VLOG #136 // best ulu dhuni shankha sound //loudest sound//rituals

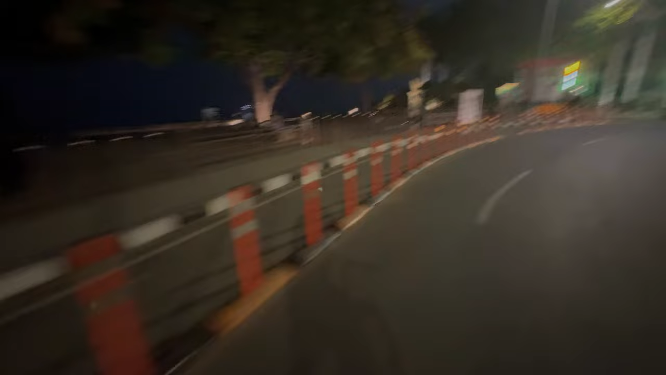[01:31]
है ये सुखना लेक का फ्रंट आ गया, लेकिन मैं रुक नहीं रहा यहाँ पे, हम सीधा ही जा रहा
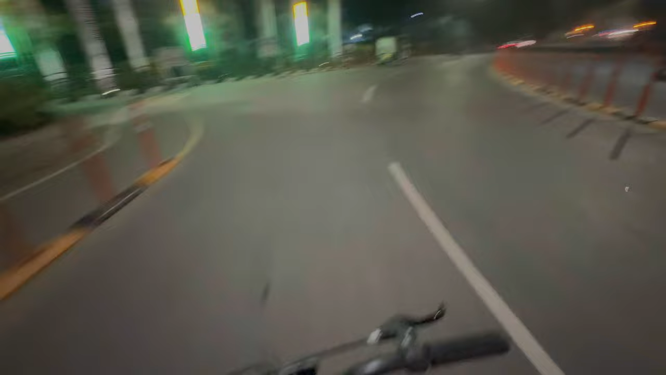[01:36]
हूँ।
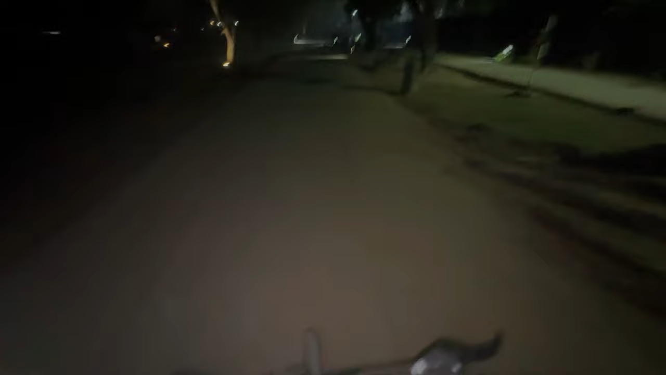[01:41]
बीच में से निकल के आ गया मैं पार्क के।
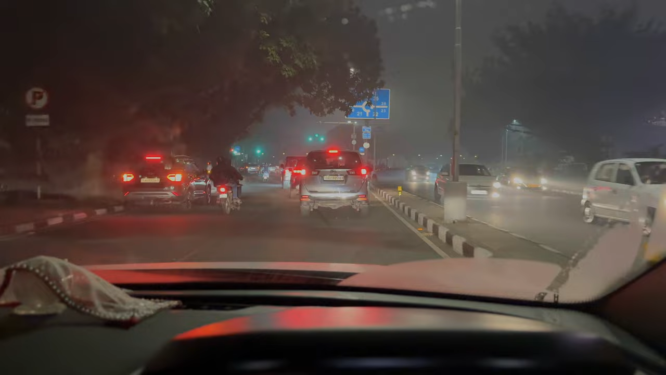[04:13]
भाई पहले पहुंचे हम इस्कॉन, मैं गाड़ी लगा लूँ साइड पे, बंद कर दे से,
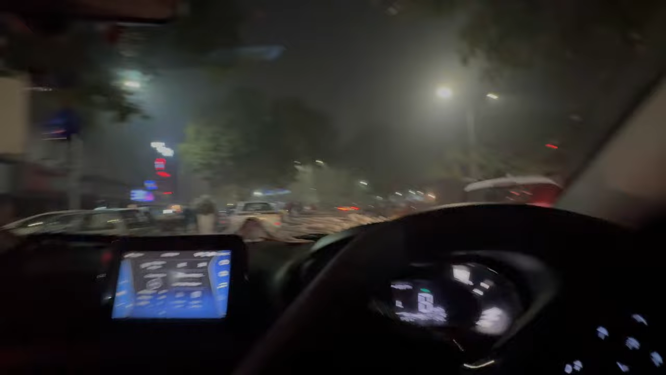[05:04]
दर्शन करके सामने मार्केट चो फल लिया ठीक है ठीक है ठीक है ठीक है यार हम सामान लेने जाना था प्रसाद के लिए लेकिन अभी लेके नहीं आप पीछे रख लो भाई पहुंच गए जगन्नाथ टेंपल यार फॉग स्टार्ट हो गई मामू गड्डियां खड़ी हुई हैं